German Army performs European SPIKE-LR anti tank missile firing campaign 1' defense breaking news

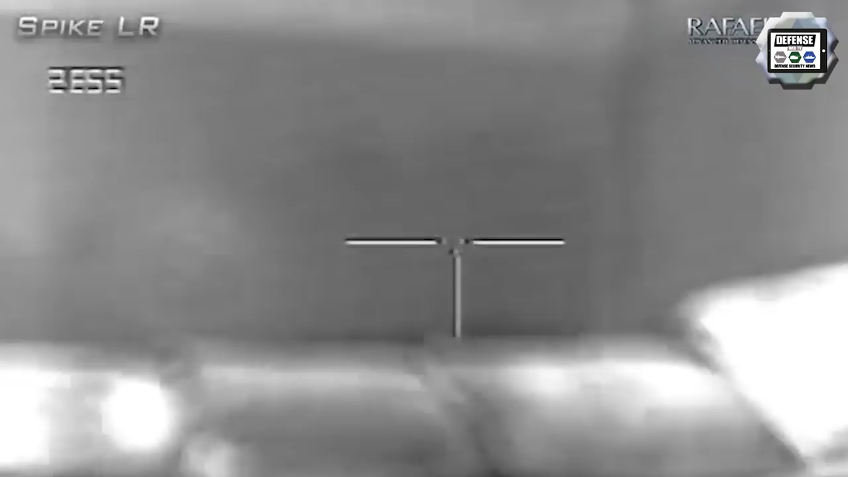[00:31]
ICLU standing for Integrated Control Launch Unit, which includes a new digital user interface.
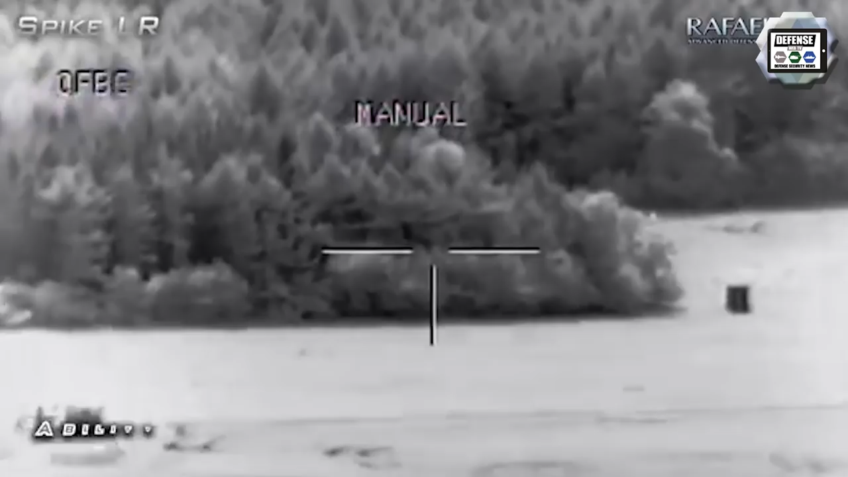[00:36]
The German teams launched the missiles in complex scenarios,
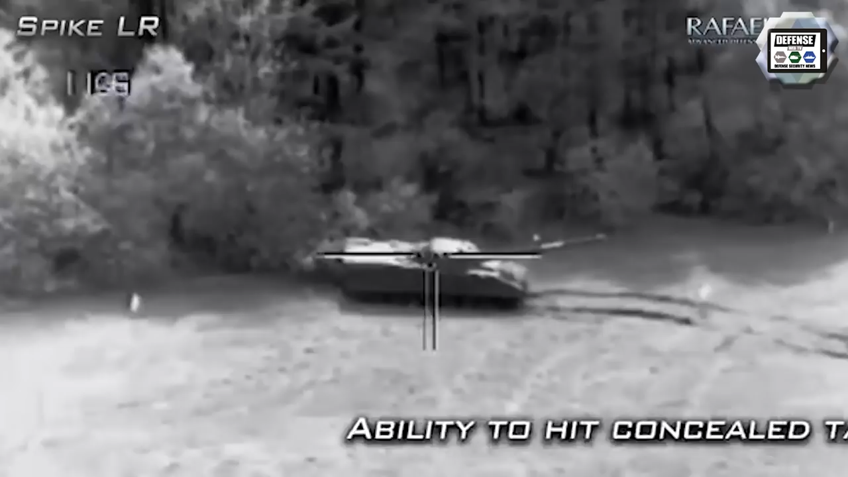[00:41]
including engagements in beyond line of sight toward targets hidden behind cover,
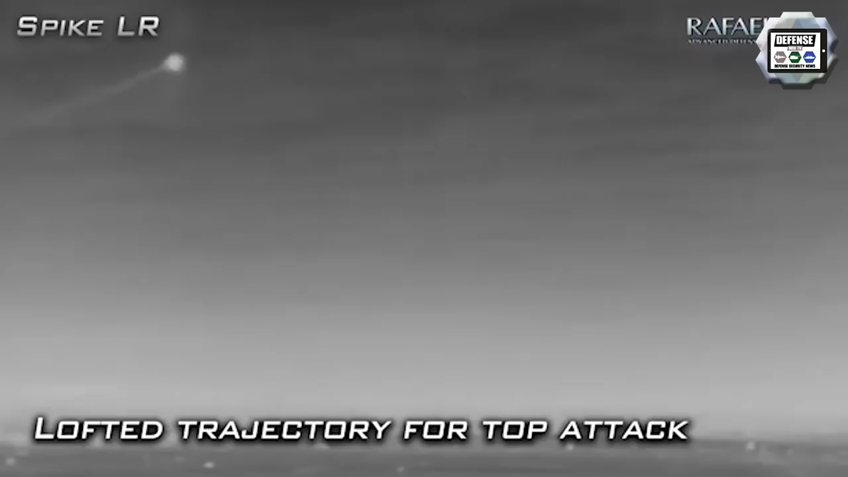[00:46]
retargeting mid-flight scenarios, firing in total darkness in infrared mode,